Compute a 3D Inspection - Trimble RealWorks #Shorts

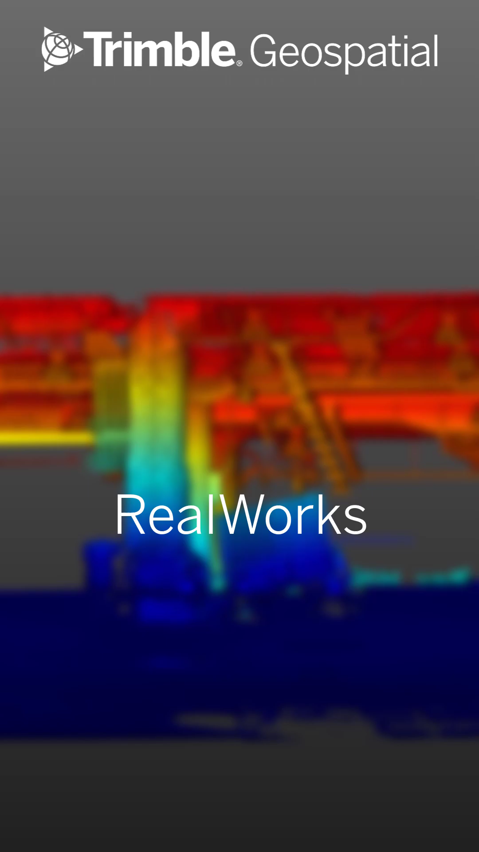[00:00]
Here's how to compute a 3D inspection between point clouds and models in Trimbo RealWorks.
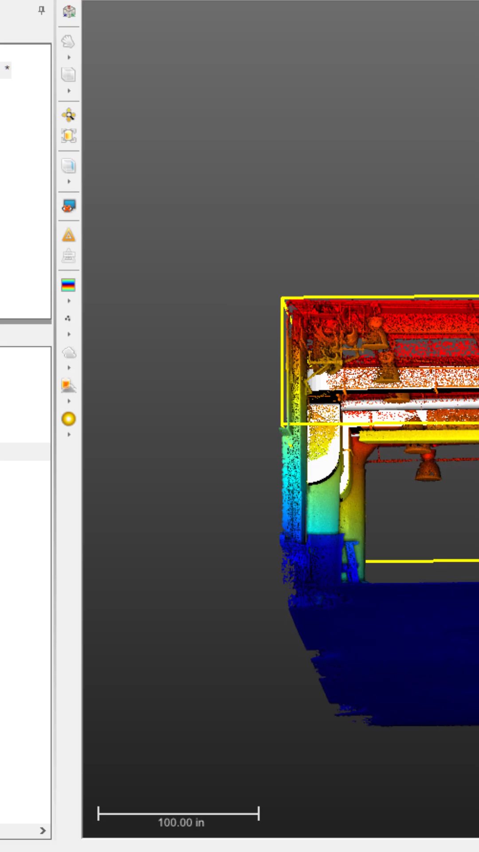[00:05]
Select your cloud and model together, head to the Inspections tab, and choose 3D Inspections.
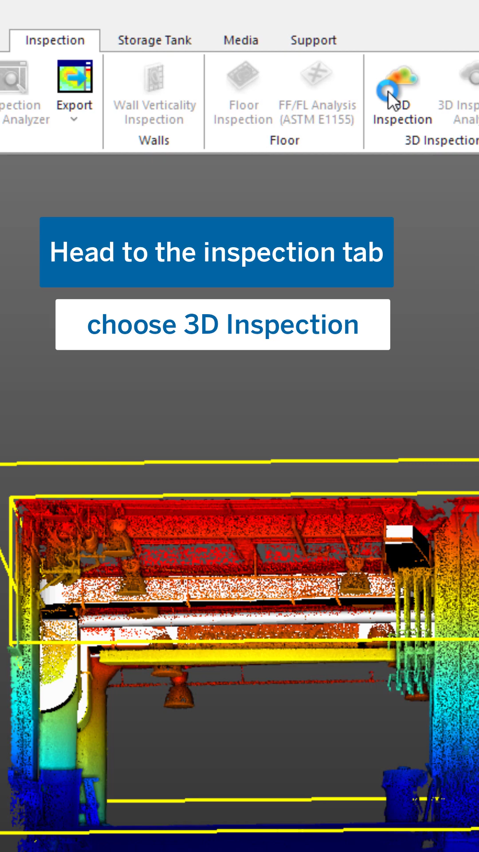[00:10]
We'll do a quick segmentation around the area we'd like to keep.
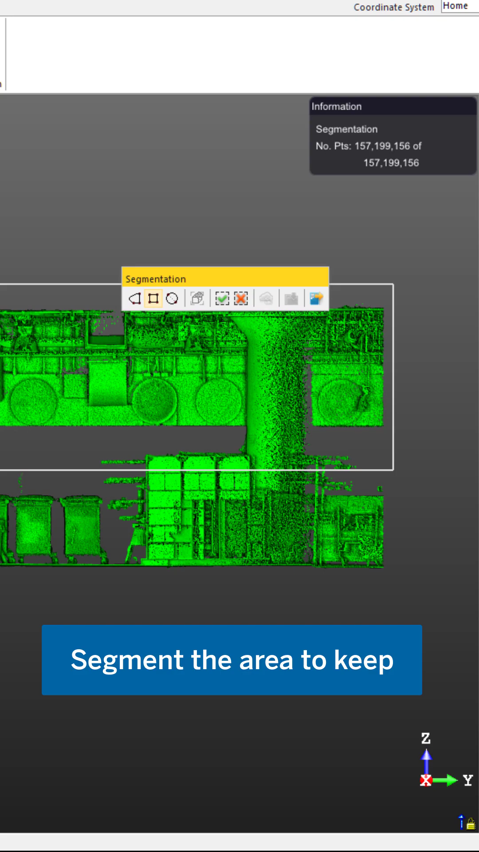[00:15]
This isn't necessary, but it will help speed up processing time. Next, we'll downsample the cloud to about 15%.
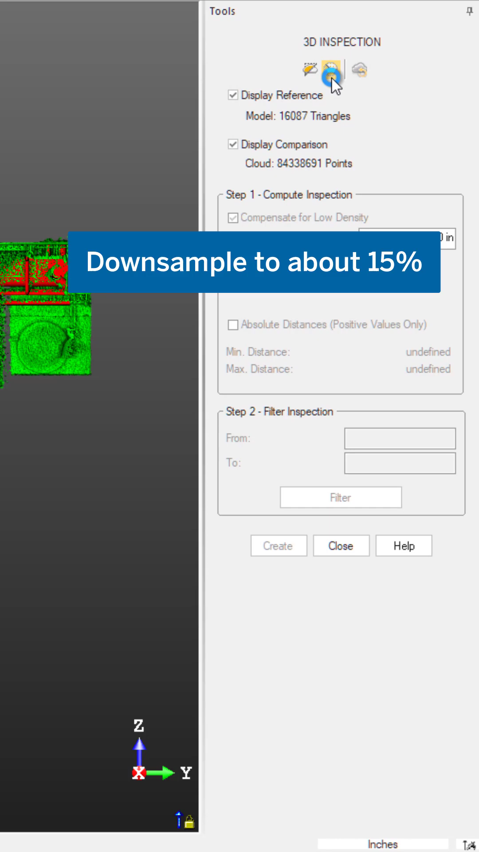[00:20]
We don't need a fully dense cloud for a 3D inspection.
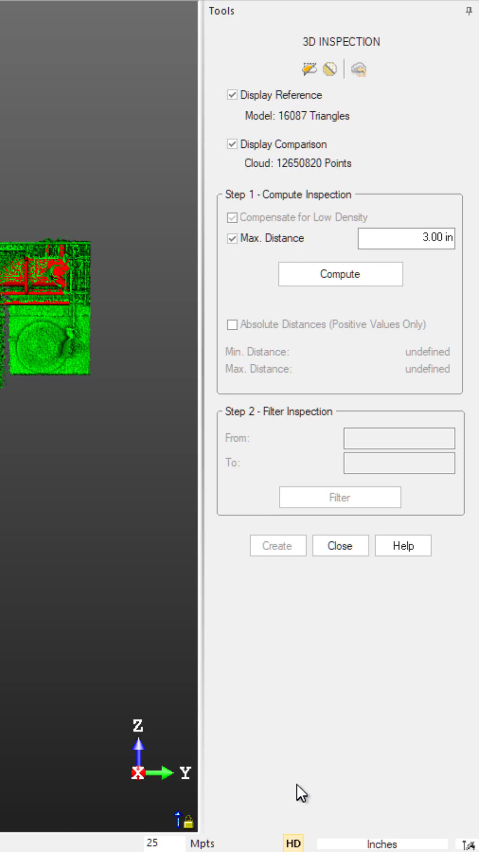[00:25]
For this scenario, a max inspection distance of 3 inches will do.
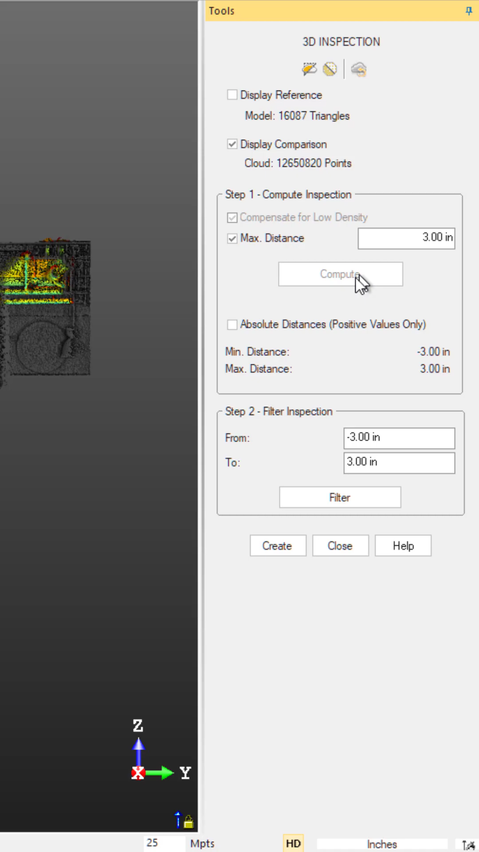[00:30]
Now, we've got a heatmap pertaining to the maximum distances we set. However, let's toggle absolute distances so our religion starts at zero.
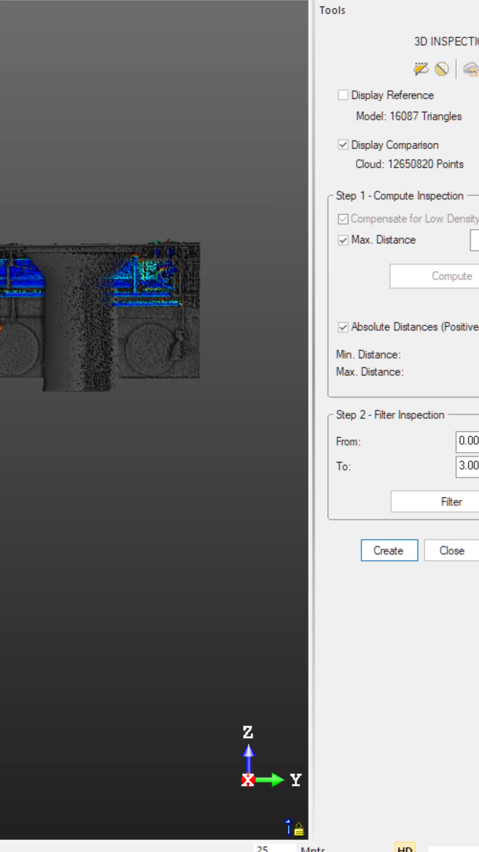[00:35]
We can see which areas of these as-built are deviating from their design,
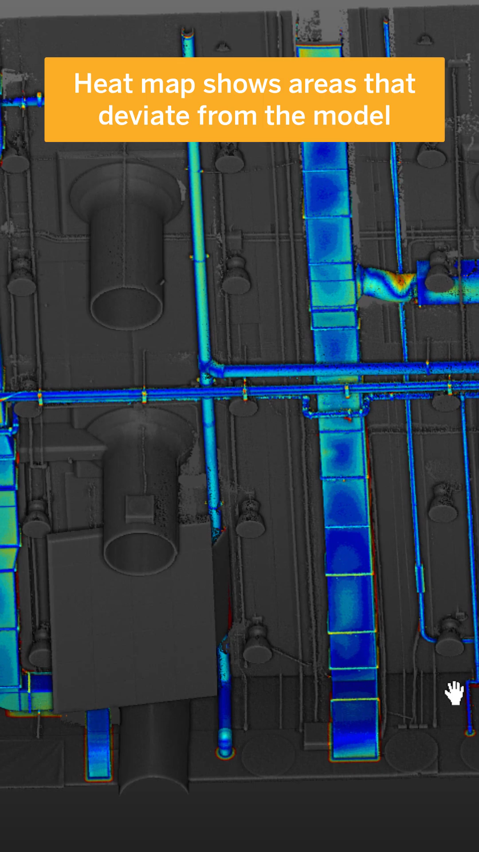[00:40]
but what about these areas we don't need?
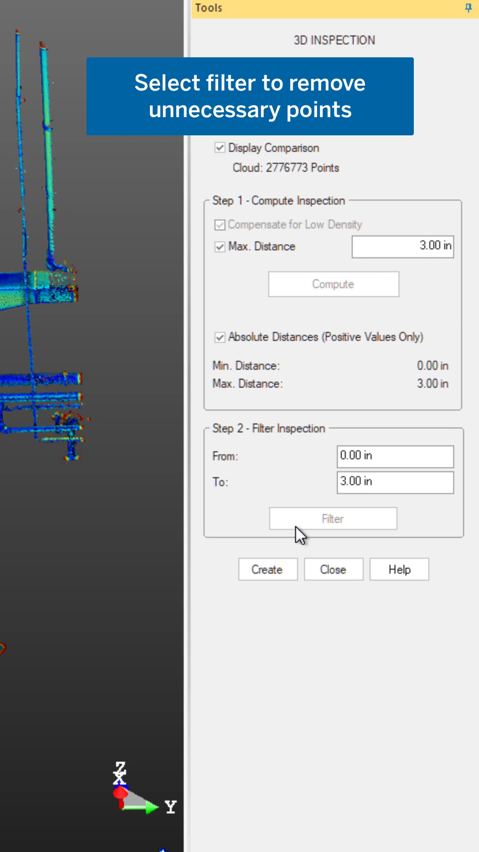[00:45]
Simply click Filter and RealWorks will automatically segment the points pertaining to your 3D inspection for a nice, clean, and exploitable output.